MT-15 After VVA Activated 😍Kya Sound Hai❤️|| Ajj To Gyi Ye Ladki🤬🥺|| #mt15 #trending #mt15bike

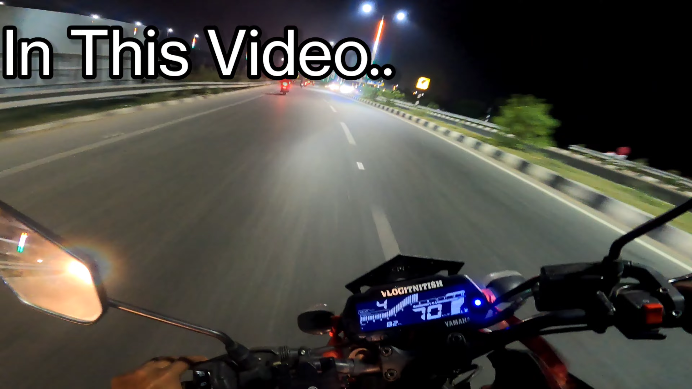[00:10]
सो हे गाइस एंड वेलकम बैक टू माई चैनल। तो कैसे आप लोग, आई होप आप लोग सब लोग फिट एंड फाइंड हो गए। तो गाइस अभी बज रहे हैं शाम के 6:30-7 बज रहे होंगे और हम निकल चुके हैं एक छोटी सी राइड पे।
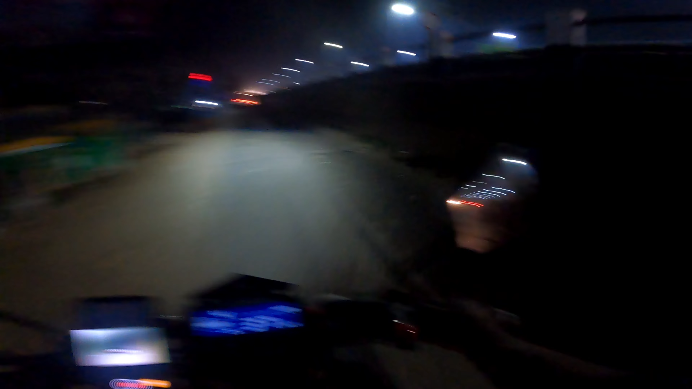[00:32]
और अभी गाइस एक्चुअली मुझे फ्यूल अप कराना है, उसके बाद हम फ्यूल अप करा के इधर से उसके बाद चले गए एक मरीन ड्राइव के साइड थोड़ी सी राइड मारे के।
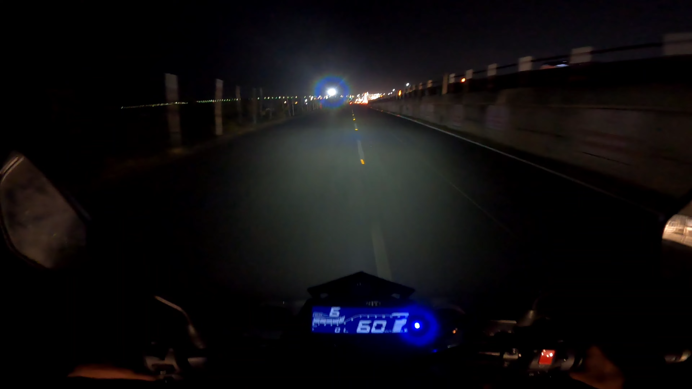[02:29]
ये हम एक्चुअली नीचे से जा रहे हैं और दीघा घाट ये जो है ना ये टोटली गाइस चेंज है।
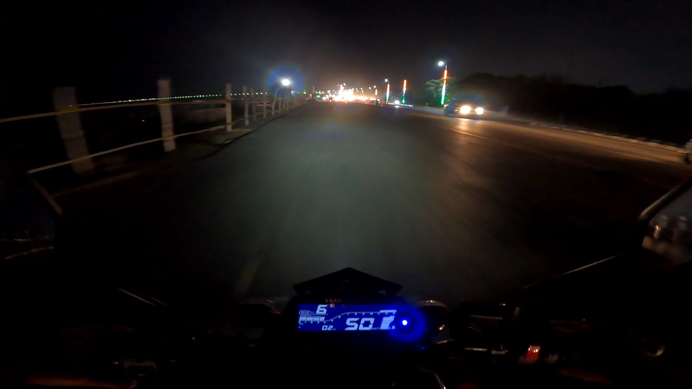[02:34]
ये आप चेक करो गाइस, बहुत ही प्यारा लग रहा अपना तिरंगा रंग का। इधर पूरा बैरिकेड्स लगा दिया इन्होंने। कभी सुबह आऊँगा तो गाइस इस साइड का मैं व्यू दिखाता हूँ आपको। अभी तो हम चलते हैं एक छोटी सी मरीन ड्राइव का राइड मारते हैं पहले।